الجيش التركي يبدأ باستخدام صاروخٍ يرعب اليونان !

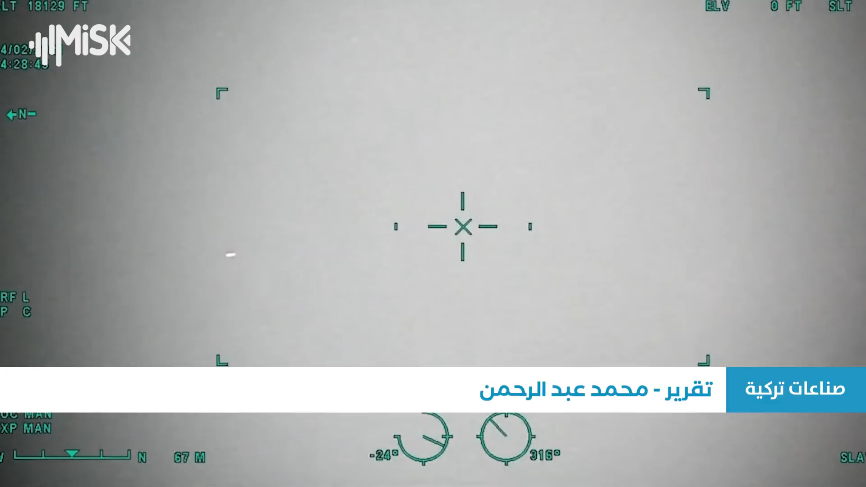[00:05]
الجيش التركي يبدأ باستخدام صاروخ يرعب اليونان مدمر شامل
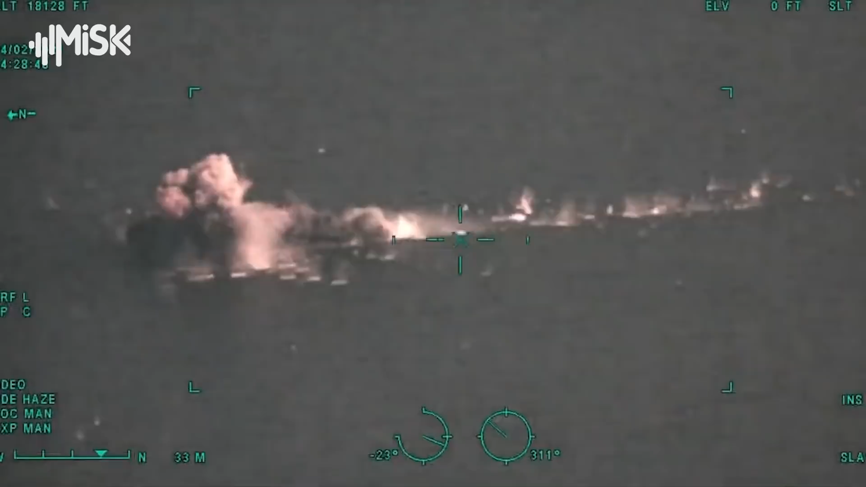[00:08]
بخطوة مفاجئة اعلنت وزارة الدفاع التركية دمج صاروخ اتمجة محلي
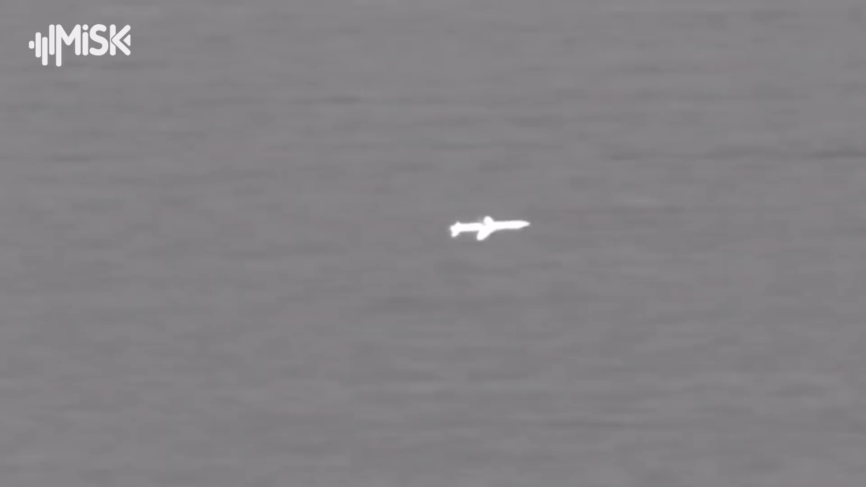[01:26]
الرادار النشط وقادر على اصابة الهداف الثابتة
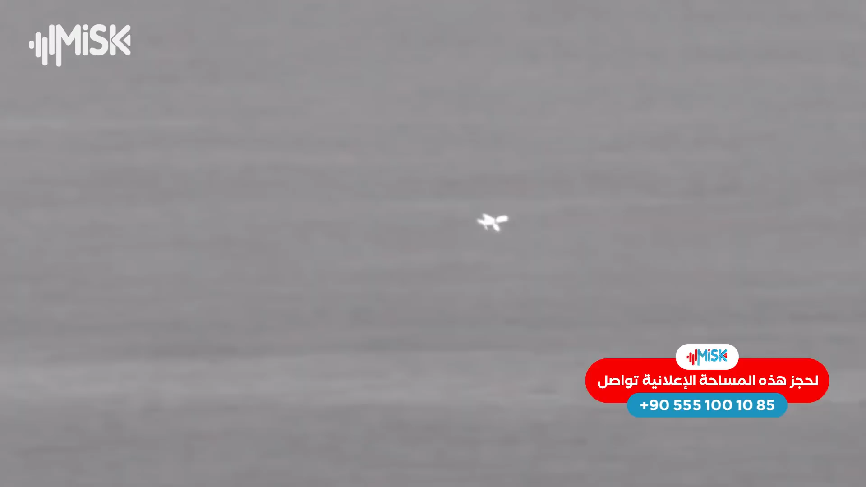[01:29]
والمتحركة في البحر فيجري تصنيع نسخة برية منها ايضا